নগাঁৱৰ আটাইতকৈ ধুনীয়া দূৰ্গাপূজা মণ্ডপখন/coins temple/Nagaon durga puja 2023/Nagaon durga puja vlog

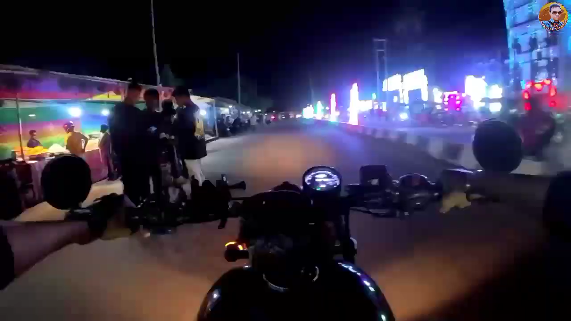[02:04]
আমাৰ তৃতীয়খন পূজা মণ্ডপ বুলি যিখন আছে নগাঁও জিটি ফ্লোৰ
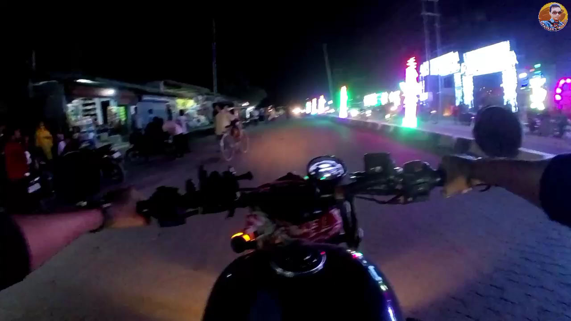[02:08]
মিলত থকা পূজা মণ্ডপ আৰু ইয়াতো প্ৰতি বছৰে ডাঙৰকে পূজা পতা হয় আৰু এবাৰো দেখিছে কি ধুনীয়া কৈ লাইটিংৰে সজাই পৰা তোলা হৈছে এতিয়া ভিতৰলৈ যাম আৰু ভিতৰৰ ধুনীয়াকে সকলোকিন দেখুৱাই আছো
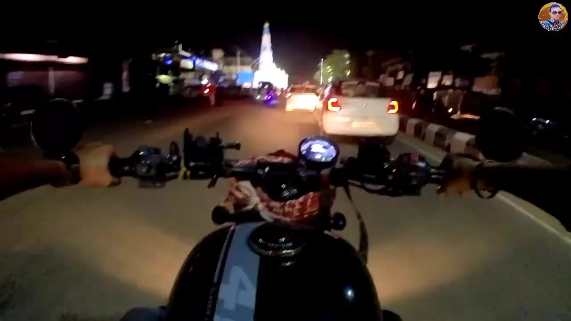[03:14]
Guys, I'm here to see the Titiyakhan Puja Mondop.
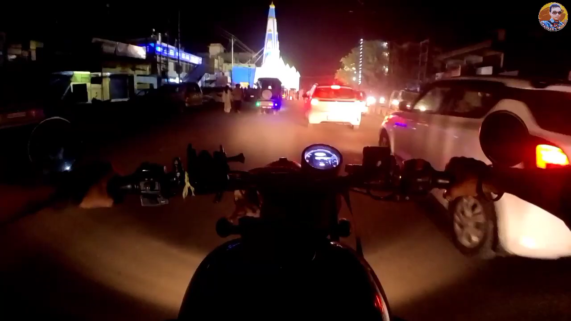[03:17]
This is the Hobogar State Bank or Mukhote Ase. Yato Pusu Dangoke Pati Aru Ebar Dekhise Ekhon Mukhote Pura Kuhilari Duniya Ke Bonua Hoise.